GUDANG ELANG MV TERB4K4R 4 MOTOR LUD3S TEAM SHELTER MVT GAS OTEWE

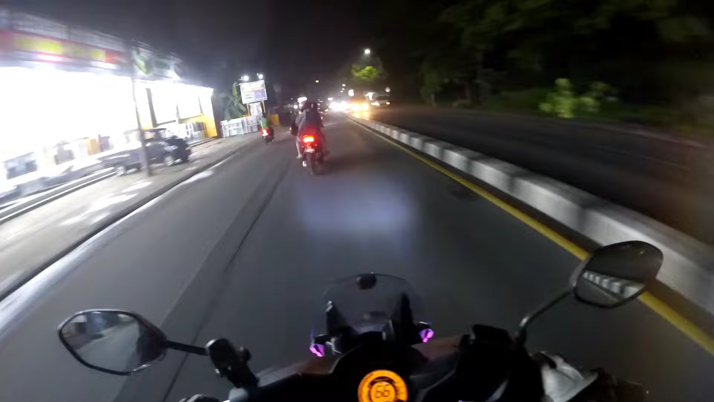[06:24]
Ini kita udah masuk di Jalan Raya Parung kalau nggak salah nih ya cuy ya.
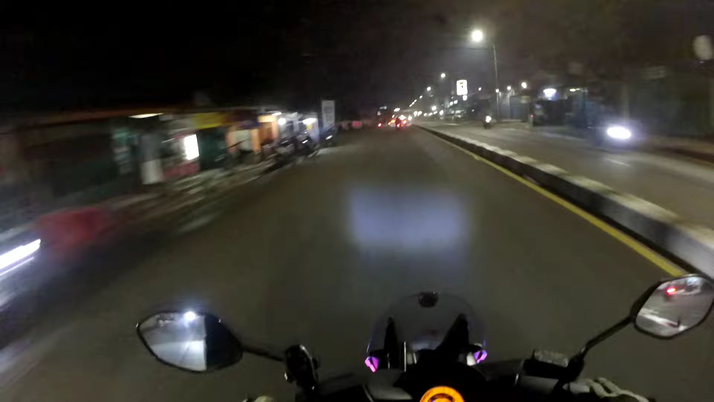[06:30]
Ya masih bareng sama JRV31, cuma dia nggak on cam.
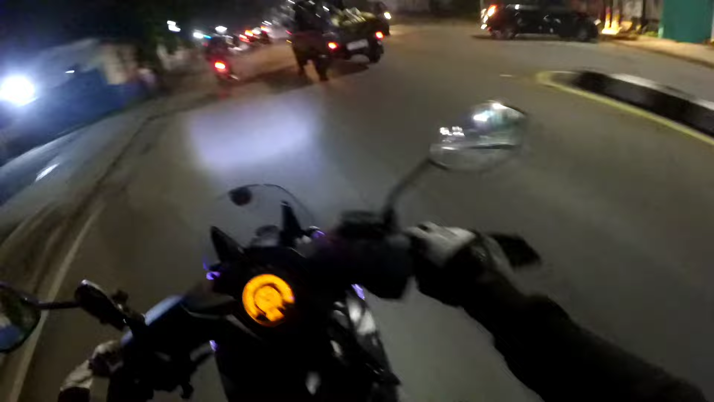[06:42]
Sama Dance Elo Channel ini tadi itu lumayan ya, simpang siur jalannya karena kan ngikutin map dulu. Sebenarnya gue udah tahu jalurnya itu, cuman karena sekarang banyak jalan baru ya. Ya begitu dah. Dan ini posisi juga jalurnya agak gelap, gue pakai ini, mudah-mudahan sih masih terpantau terang gitu ya sih ya.
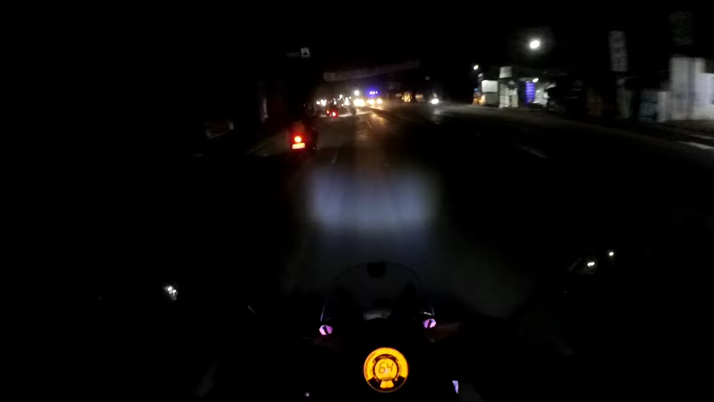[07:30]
Sebelah sini aspal, tapi agak-agak belendung-belendung nih. Jadi kayak gue ambil ke kiri aja deh, lebih aman coy. Agak nenggak ke bawah dikit kali ya. Ini soalnya gue agak nunduk, silo. Kalau ini karena masih jauh perjalanan panjang ya, karena gue juga belum tahu seberapa lama waktu yang ditempuh. Nanti kita lanjut lagi ya cuy ya. Oke, cus.
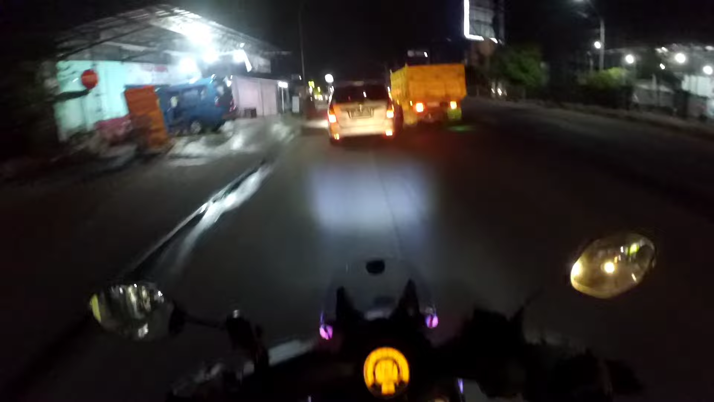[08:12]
mau ngapain ya. Bawa orang sakit kah atau apakah ya? Bingung sih ya kalau mobil pribadi tuh, sedangkan ini padat cuy, itu jalan umum padat tuh. Anjir, ngeri cuy jalanan dia tuh bawahnya.
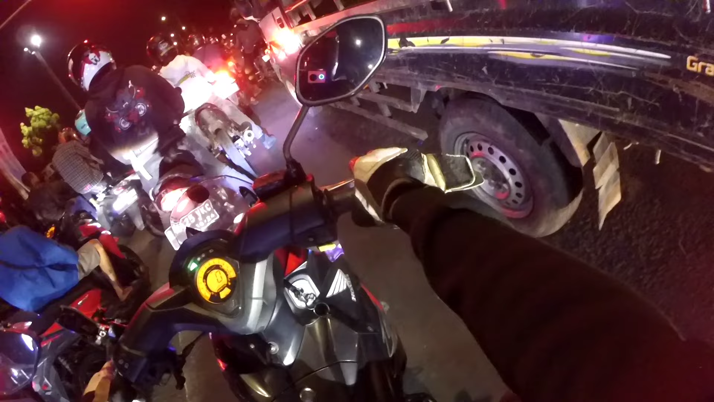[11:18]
Oke cuy, ini kita udah nyampe di,
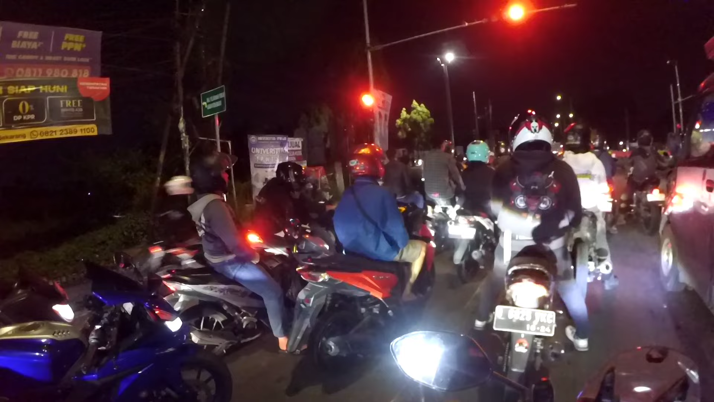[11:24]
kalau belok ke kiri itu Mall Pelayanan Publik Kabupaten Bogor, Stadion Pakansari.
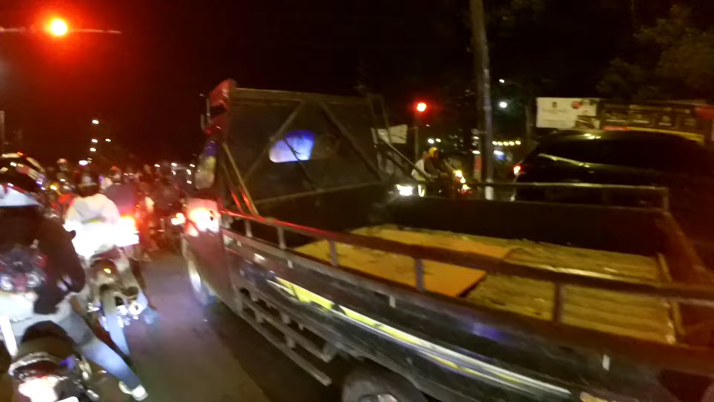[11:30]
Ini gue juga nggak tahu nih, arahnya sih ke kanan ya.
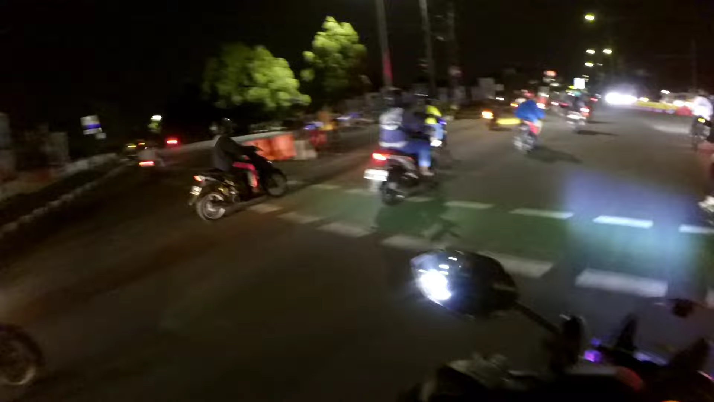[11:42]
Oh ini ya, kayaknya gue pernah lewat sini dah. Anjir.
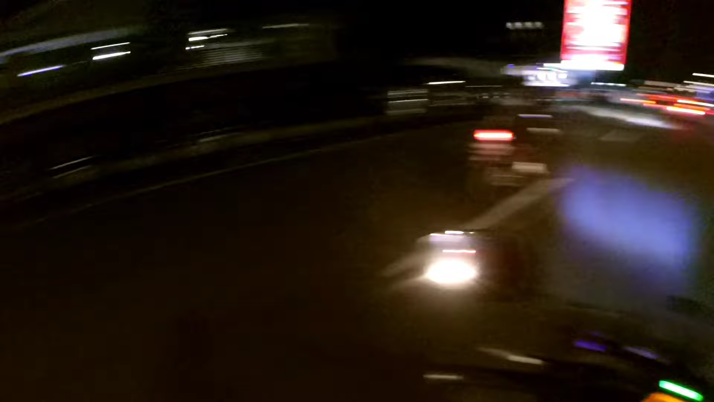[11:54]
Kayaknya sedikit lagi kita bakal sampai nih. Tapi gua nggak tahu ini sampai mananya ya, karena nggak tahu, bener-bener nggak tahu posisi pastinya itu. Ini jalan ini PJU-nya kecil ya.
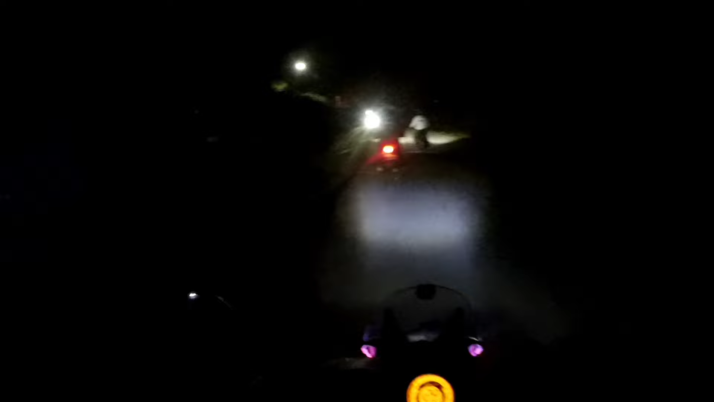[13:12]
Kita, gue juga nggak tahu nih posisi di mana, karena tadi kita udah lewat sini terus balik lagi. Asli gua ini kayak kawasan industri sih.
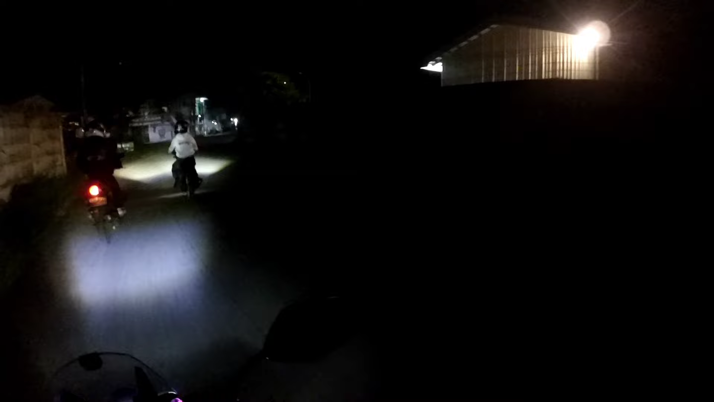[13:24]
Tadi juga sempat ngelewatin Cimory ya. Kantor Cimory apa tadi tuh.
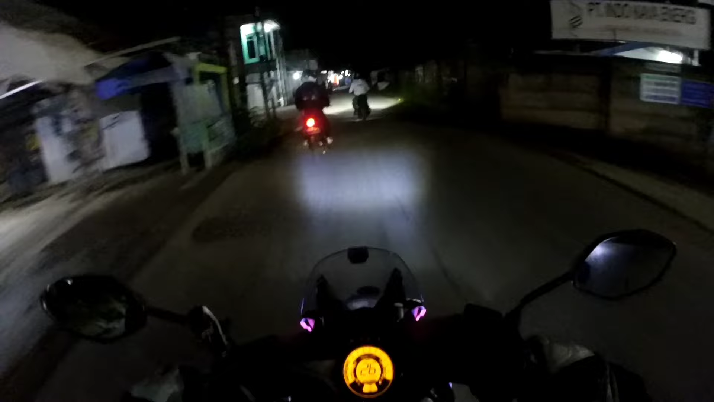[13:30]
Nah, ini kita balik lagi nih. Wah. Emang ini gangnya.
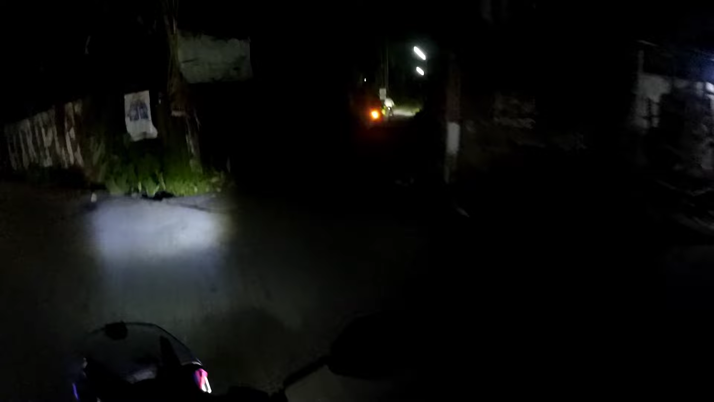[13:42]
Oke. Kita ada masuk gangnya, cuy. Kok ada mobil, cok?
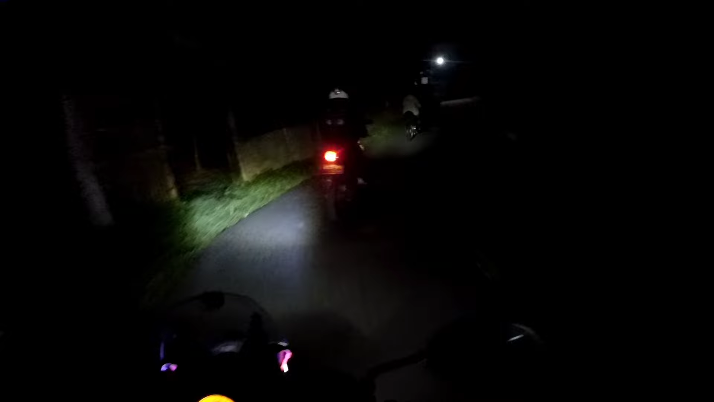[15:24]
Ya, ini kita sudah sampai. Dikit lagi kali ya. Juga gua enggak tahu persis posisinya. Oh, ini. Masuk, itu masuk. Muat ke sam ke dalam samping.